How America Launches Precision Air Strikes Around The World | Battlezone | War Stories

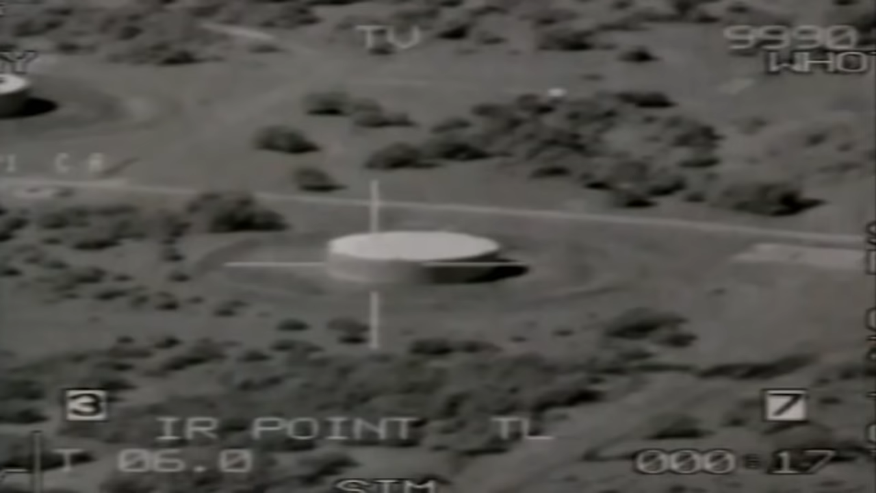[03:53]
Missile guidance systems are programmed, and strike fighter computers are fed their electronic target data. A global strike is a complex operation, requiring carefully timed,
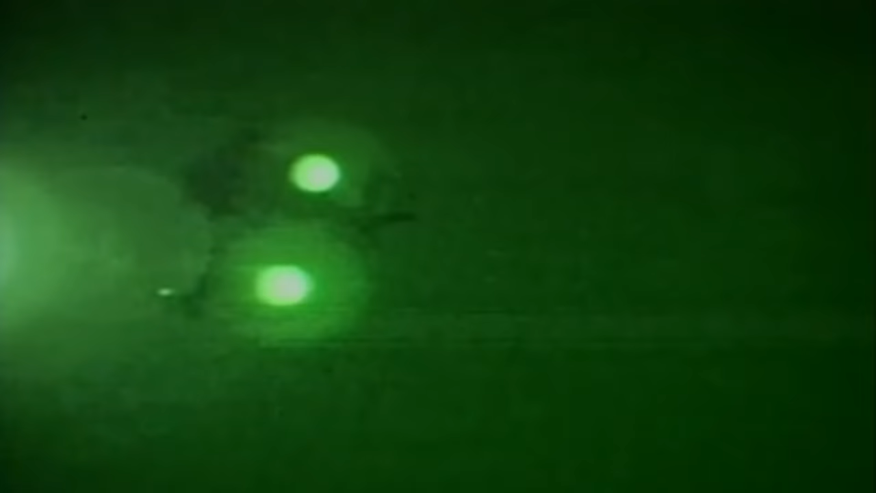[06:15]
The Apache is a nocturnal predator designed to operate in the shelter of darkness using its thermal night vision.
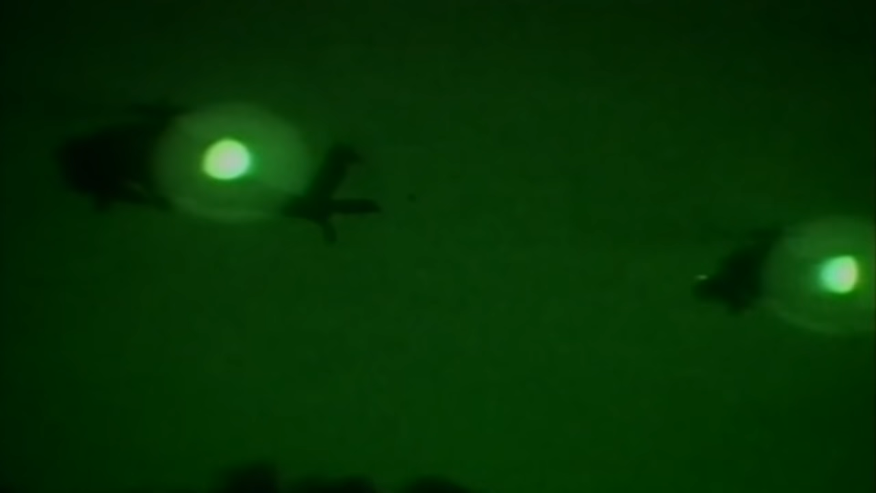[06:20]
Flying to the target at low altitude to avoid radar detection,
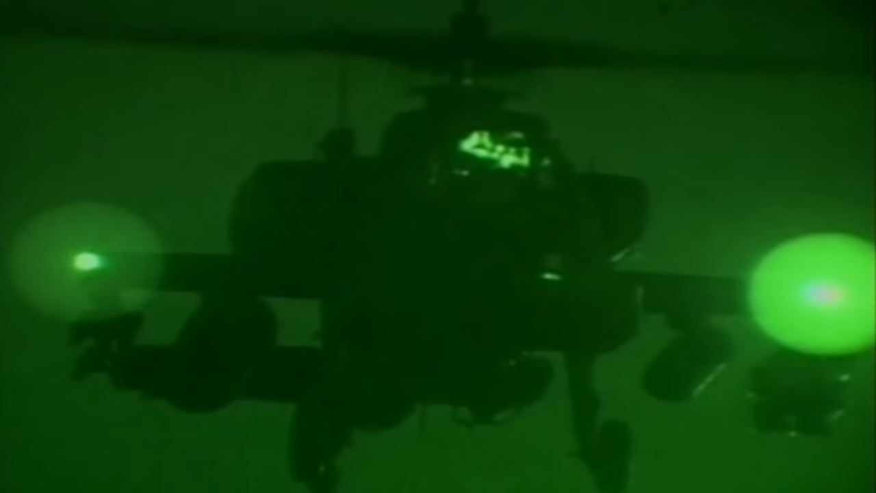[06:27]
it attacks its target using laser-guided Hellfire missiles.
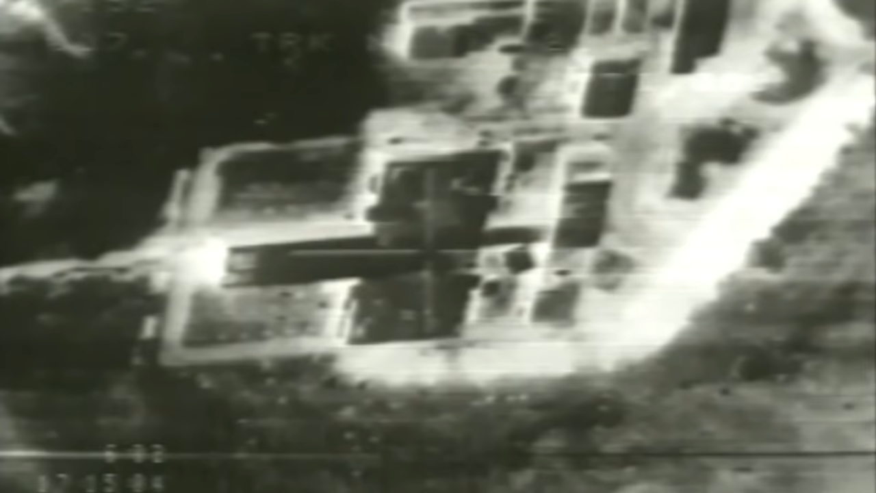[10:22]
Instead of laying down enough bombs to destroy many city blocks, you hit the one building you care about.
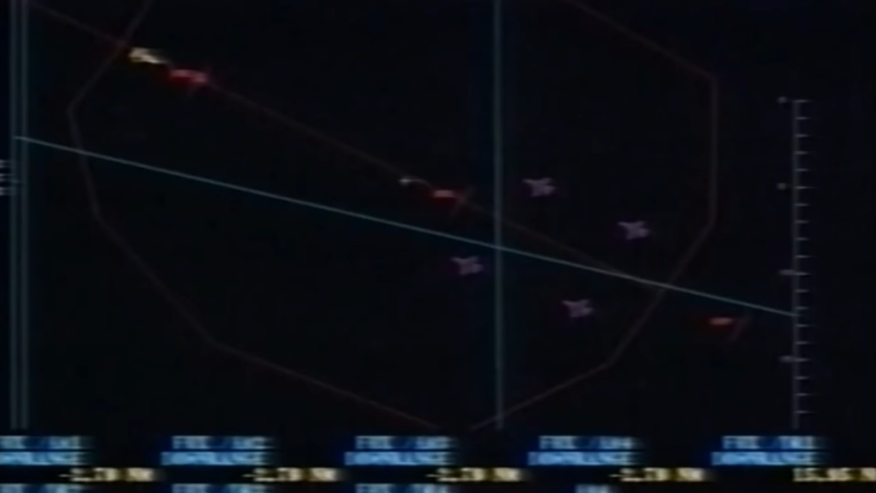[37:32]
Once the Eagle radar detects an enemy fighter at ranges of over 30 miles, the data is fed into the AMRAAM's flight control computer.
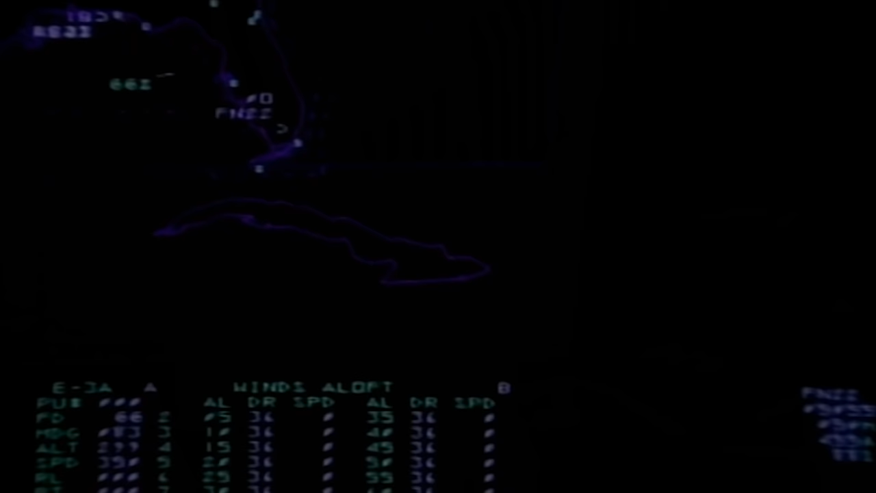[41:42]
Inside the AWACS is a complex of electronic processing equipment and experienced Air Force officers who use the data to create an accurate picture of the air battle.